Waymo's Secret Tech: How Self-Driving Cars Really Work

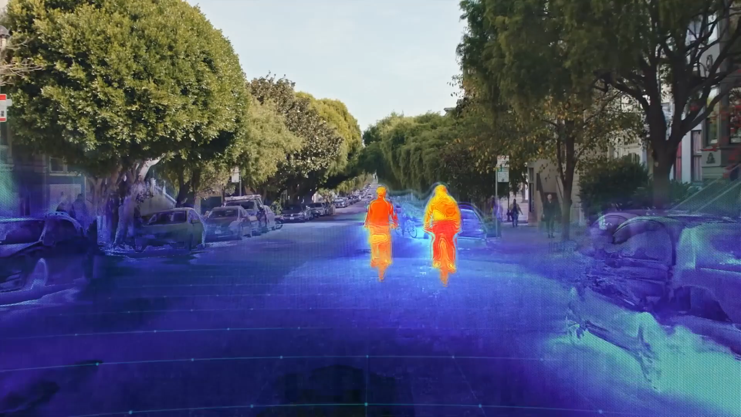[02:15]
It creates a 3D picture of everything around it using rapid laser pulses.
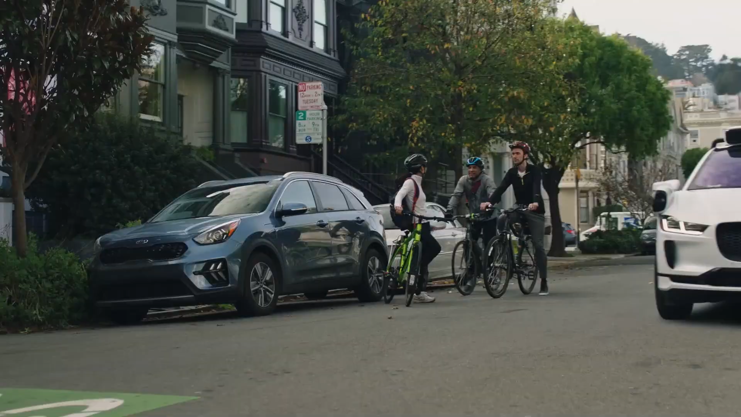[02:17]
And when I say rapid, I mean crazy fast, like tens of thousands of pulses per second.
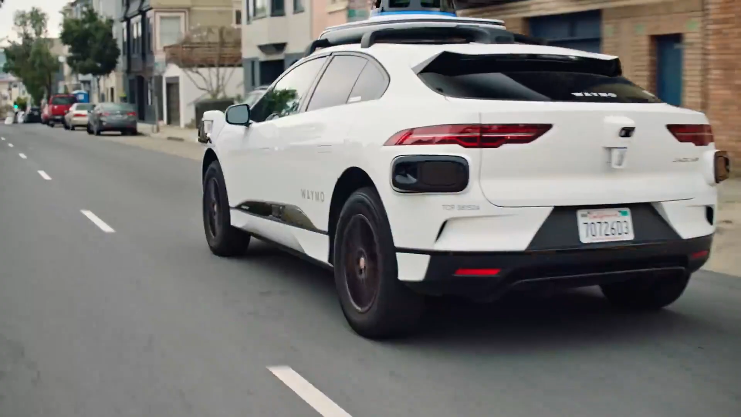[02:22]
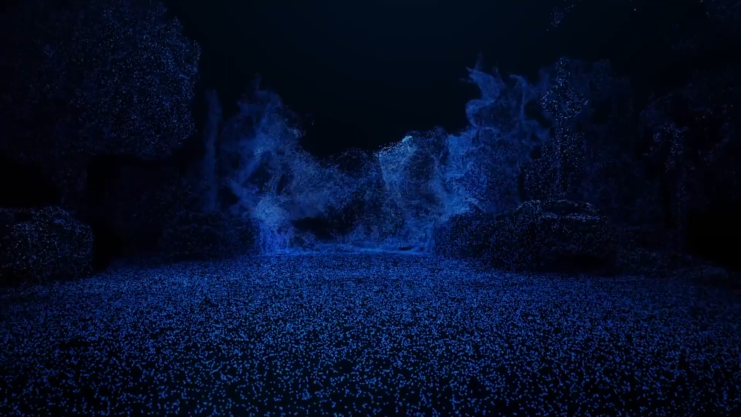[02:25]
Those laser pulses reflect off everything to create a 3D model of the world around, even in the dark.